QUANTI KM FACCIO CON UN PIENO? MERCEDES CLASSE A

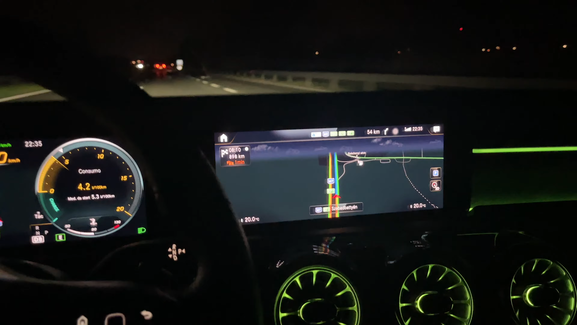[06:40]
Siamo A Budapest Questo è Il paesaggio Molto molto Illuminato Stanno Rollandando Intanto
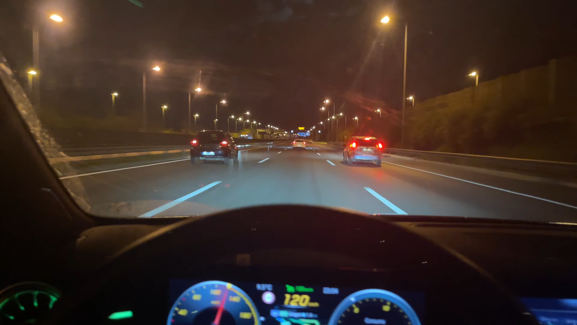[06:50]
Piccolo Aggiornamento Abbiamo passato Il confine Con la Romania Dopo i controlli Doganali
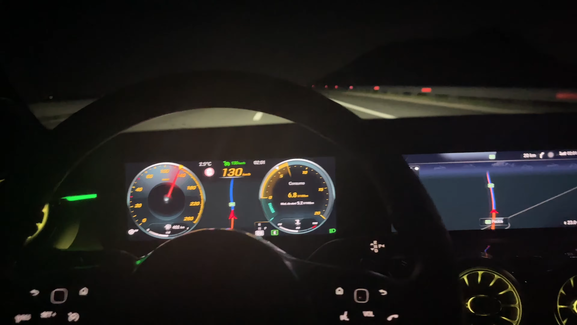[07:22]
Purtroppo La strada Delle volte È un po' In pendenza Delle volte È un po' In discesa E quindi Aumenta Aumenta Il consumo Come si può vedere Adesso Tanto mi è uscito Anche l'avviso Di fare una pausa Che
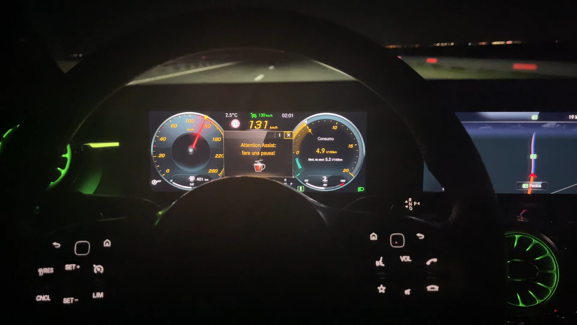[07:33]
è proprio Ciò che farò Tra 19 km Quando arriverò Al benzinaio
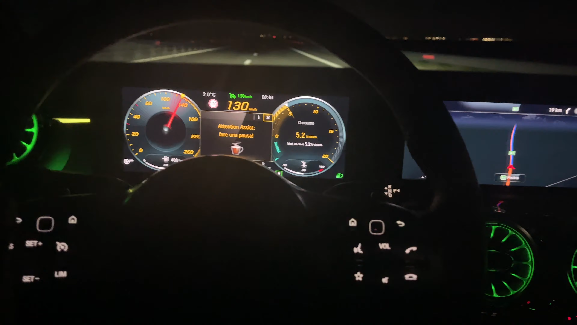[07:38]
Allora ragazzi Mi sto indirizzando Al Al benzinaio Perché Mi sono fermato Al confine Alla prima area Di servizio Che ho trovato Per fare Come al solito La vignetta 3 euro Ragazzi In Romania Incredibile Negli altri paesi L'ho pagata Un sacco Quindi 3 euro E ho fatto Anche Ho cambiato Un po' Di soldi